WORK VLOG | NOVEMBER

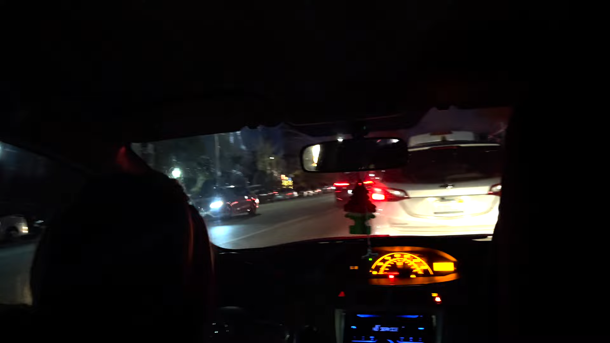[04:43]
Guys so plans got ruined Because there is helicopters here on the 405 Four men are shooting on the freeway Yeah four men are shooting on the freeway You want to tell Rebecca?